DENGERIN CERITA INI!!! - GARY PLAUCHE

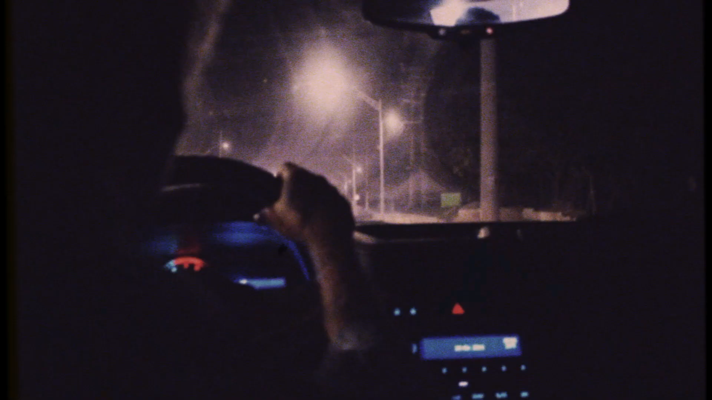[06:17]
detik itu juga Gary berkendara memacu mobilnya sekencang mungkin ke arah bandara di Baton Road dengan mengenakan